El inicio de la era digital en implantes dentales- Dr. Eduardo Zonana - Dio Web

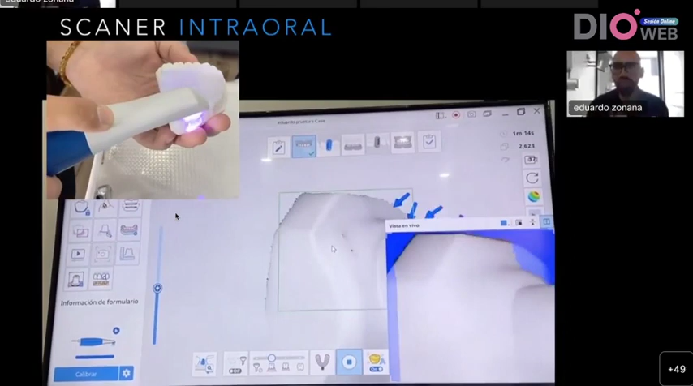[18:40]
Ahorita en las diapositivas más adelante lo vamos a ir viendo. Entonces, el escáner intraoral es uno de esos instrumentos que nos va a empezar también a hacer la vida un poquito más fácil.